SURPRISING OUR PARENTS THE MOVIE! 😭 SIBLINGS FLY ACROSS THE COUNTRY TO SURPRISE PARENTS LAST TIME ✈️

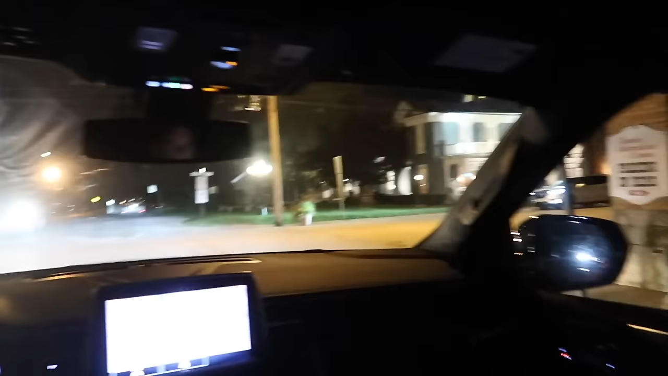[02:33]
Don't go by them. They won't see us. Well, what if they turn down the street? We're just sitting here like sitting ducks. There's somebody behind me. Go straight. Go straight. Oh my gosh. Guys, I'm not joking. I'm about to do their dinner with.
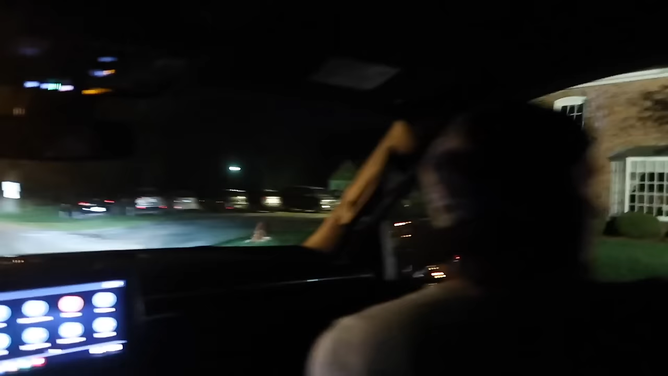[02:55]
They just pulled out. Okay, they just pulled out.
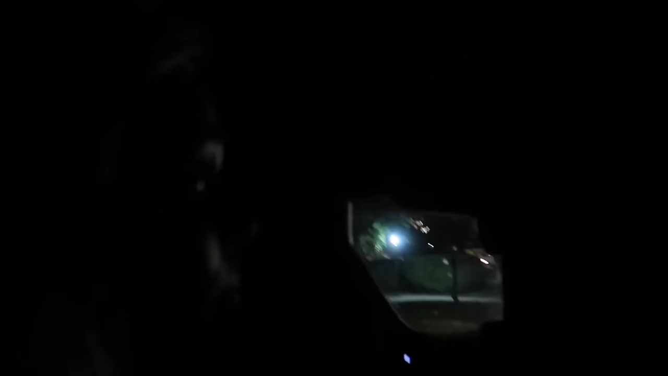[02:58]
They went straight. See if the car. Well, now I can't see.
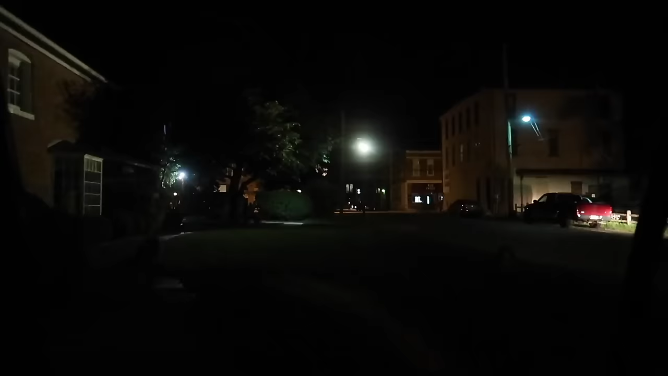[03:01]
Do you think they're going straight home or to somebody's house? Guys, we just saw them walking out of the restaurant.
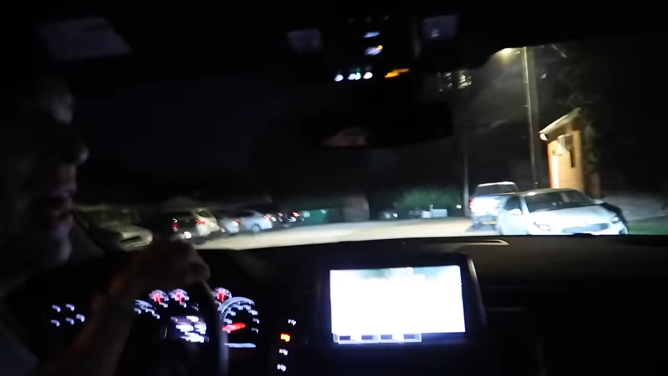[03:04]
That is them right now. That was 100% them. Dad opened the door for Mom. They got in the car. This is so fun.
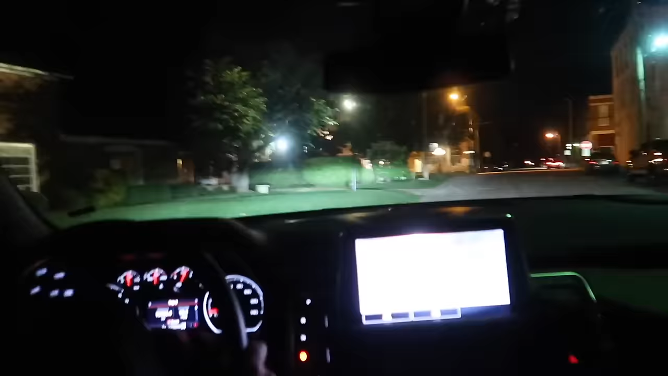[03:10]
This is awesome. Okay, so I'm going to slow it down. They're not going to see us, but still, they have to look at our car as they yield on the stop.
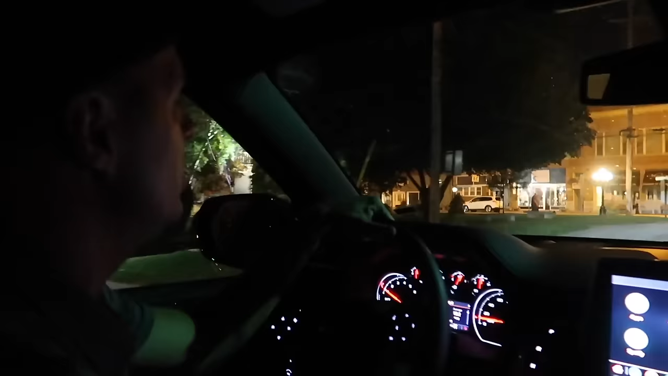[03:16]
I think they flipped to you. I think they went that way. Yeah.
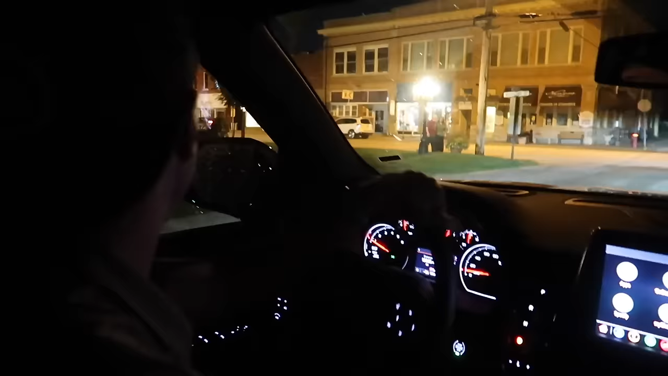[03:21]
Jason, go left. Hang on. I've got their headlights. Car's gone. Their car's gone. Is it yet?
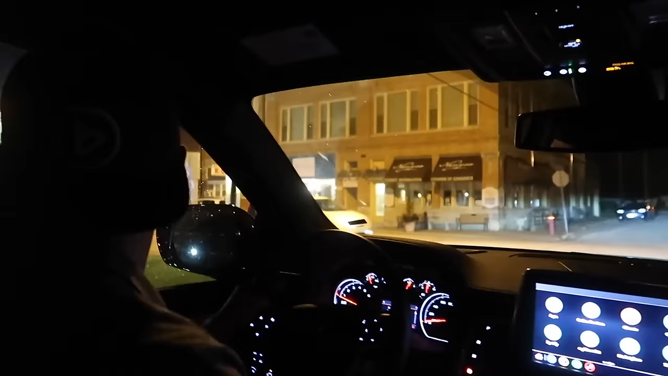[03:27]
Guys, the whole town was out to dinner with them. The dinner just ended. We're going right now. It's happening right now.
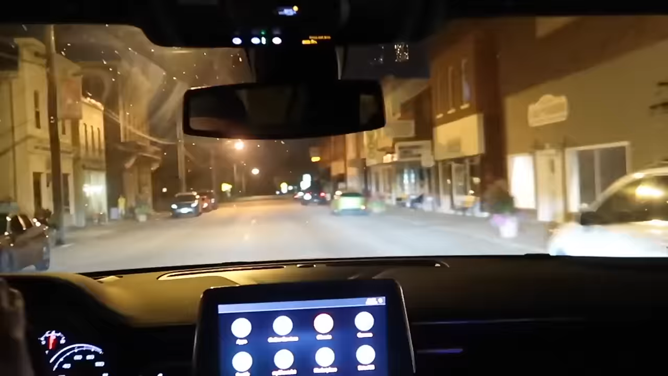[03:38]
Does anybody know how to get there from here? Because I don't really know. No, you got to go down and go right.
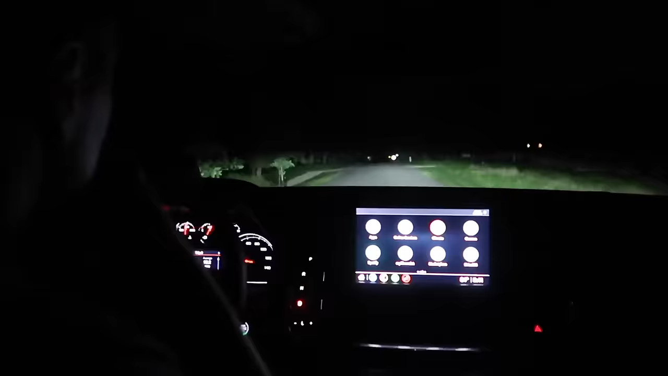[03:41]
That stop sign is their house on the left. Oh, okay. I don't see any lights on. I don't see any lights either. Shoot, where'd they go? Home. I don't know where they would go. Dessert, maybe? No, they had to have gone home. I wish we could have seen where they went, guys, but I think the only move we had was to go straight. I don't think there's another move. Hang on, car coming down, car coming down, car coming down. Oh, guys, what if they come in here? What if they come in here?
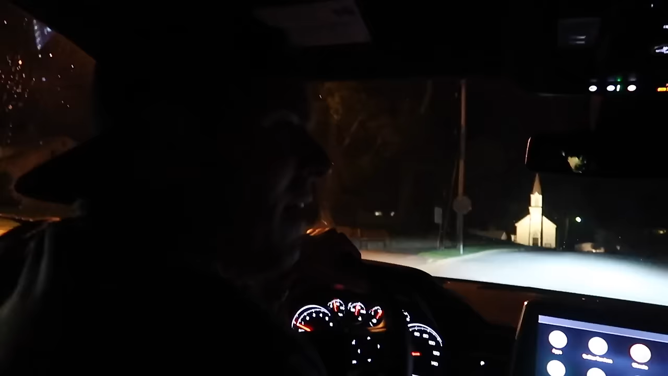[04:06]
That could be them. You want to turn now, they'll see into the car. But I feel like they have xenon lights. I feel like they have those, like, bluish lights. Oh, I think that's them.